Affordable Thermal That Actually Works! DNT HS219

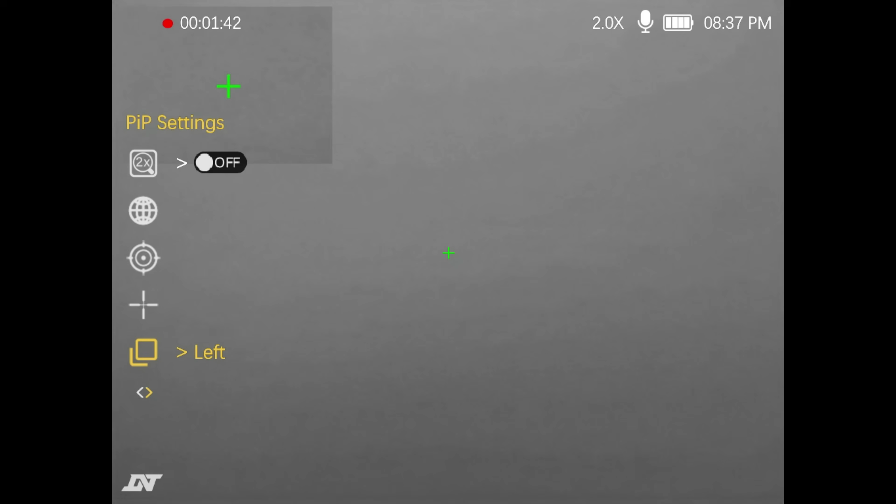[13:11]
So your center crosshairs Or whatever power You're currently at And the picture in picture Zooms it on up There's a lot of people That like that for quick Target acquisition And long shots
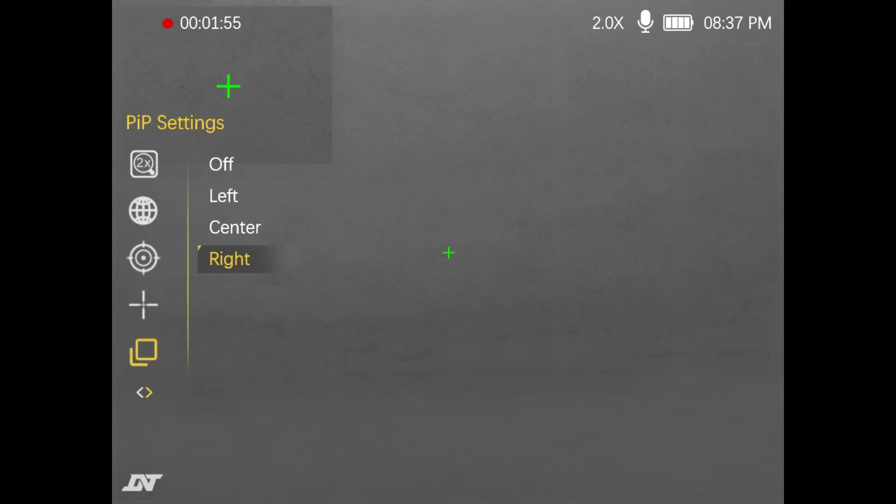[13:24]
Now because I am Setting this up For close range And on a rimfire I'm going to turn The picture in picture off You've got recoil Activated mode For recording
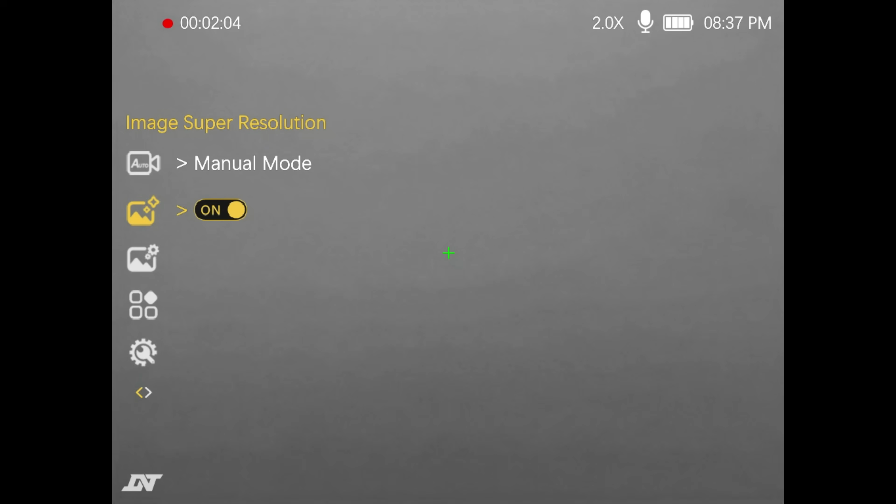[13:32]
Image super resolution This is important But this is going to be Hard for me to show Right now
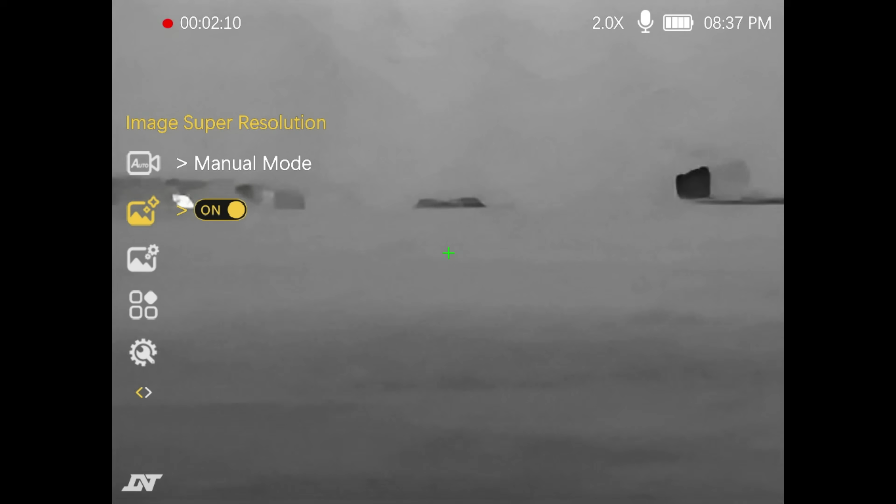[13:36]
Alright so y'all It is actually
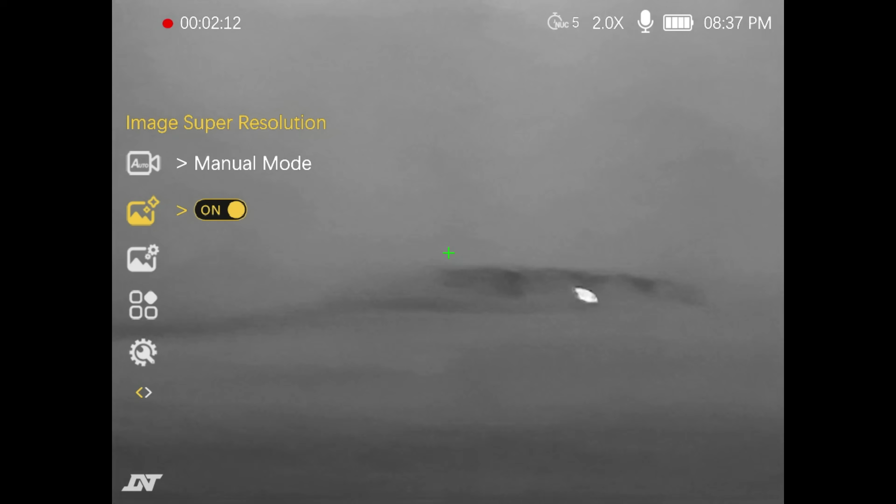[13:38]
daytime And there's fog everywhere It's 100% humidity So do not pay attention To what you're looking at here This is the worst Situation possible But just look Way out there In the distance Is some firewood totes I've got super resolution on
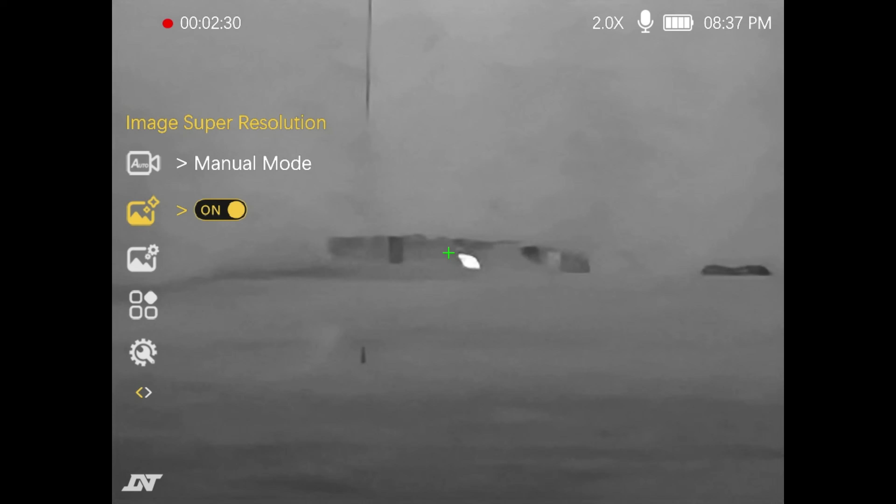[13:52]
Now I'm going to turn it off Look at how grainy that is Ultimately what super resolution does It kind of washes over All the pixels And
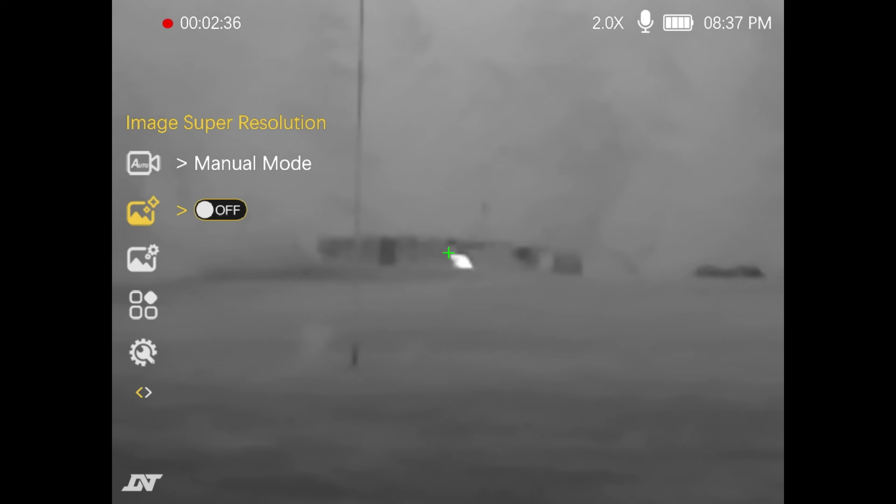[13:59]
pretty much just Sharpens them up And cleans them up So I'm going to turn it back on
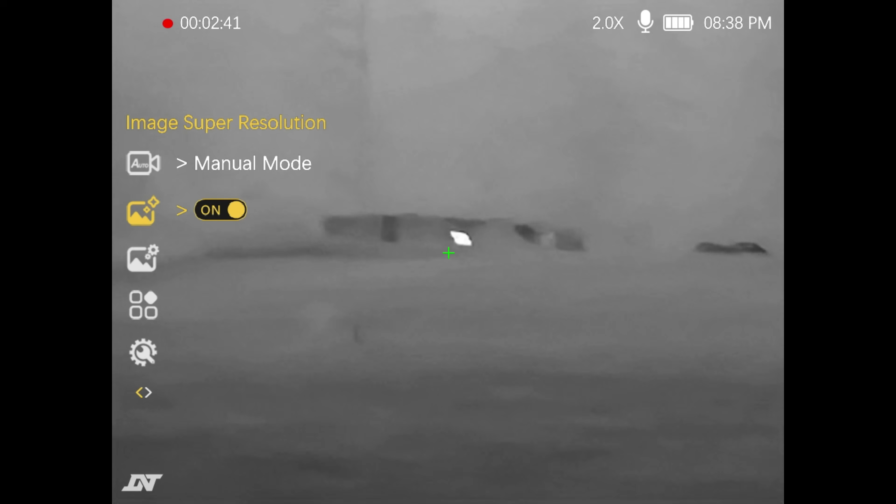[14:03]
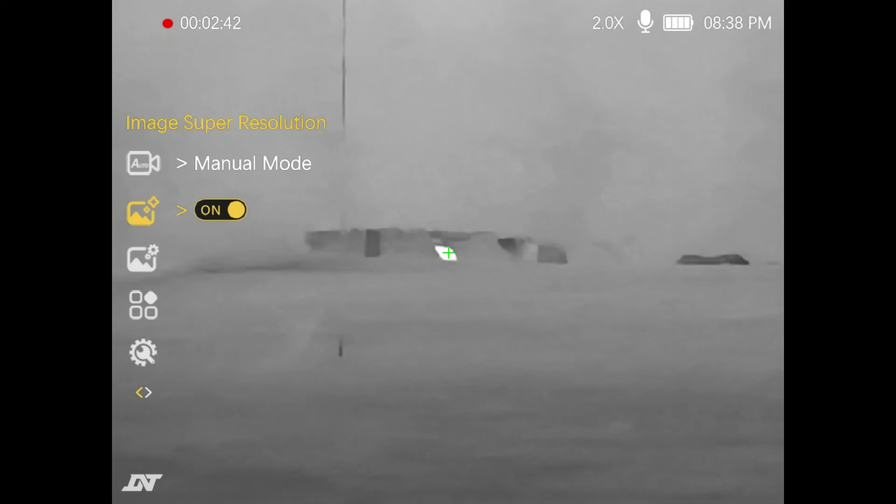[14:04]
See how What I'm looking at right there Those solar panels Just popped It just cleaned up All around them This is
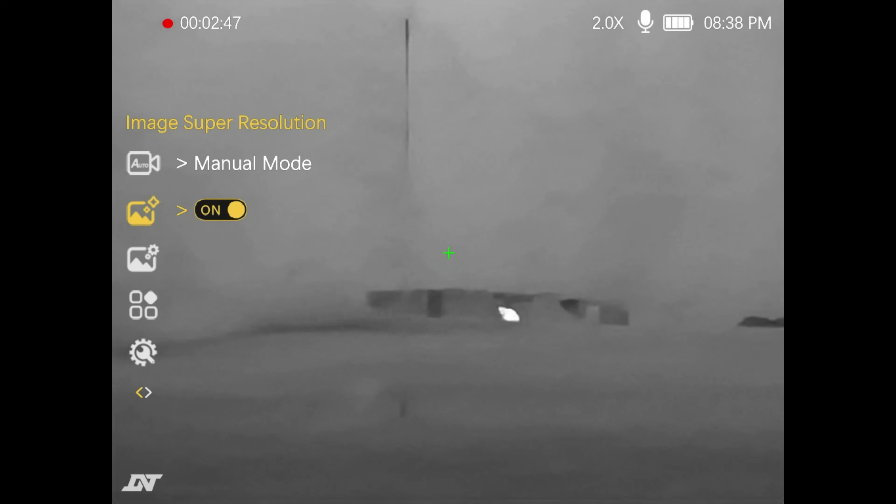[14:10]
really Really easy to see On cooler nights And night time Again Daytime And fog out This is not what A thermal is for Alright y'all Hopefully you enjoyed it